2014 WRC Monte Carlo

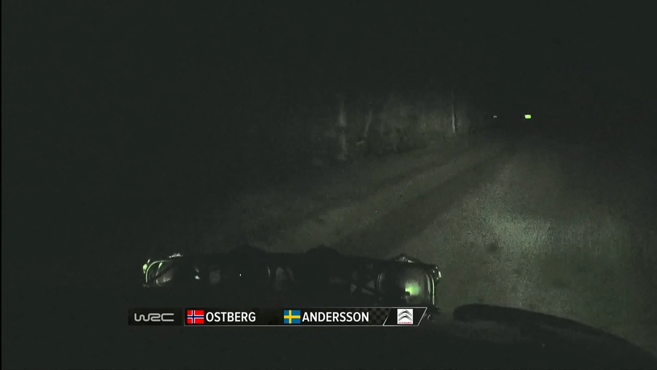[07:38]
He has trouble with just a little bit of slush.
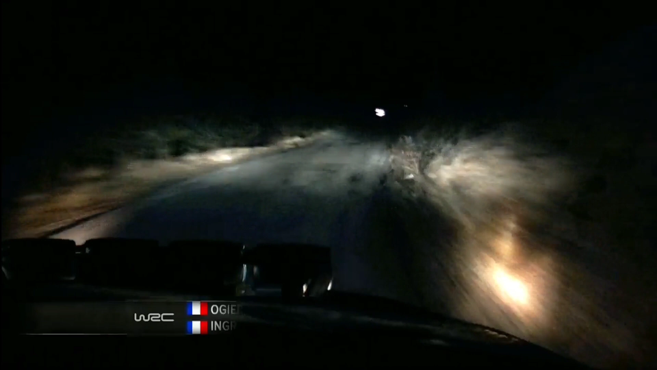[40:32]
And realizing that less is more when you can't even see the black ice that threatens to put you out of the event. Ogier backs off a little. Gary Matty Latvilla wins the stage. And Ogier's move works.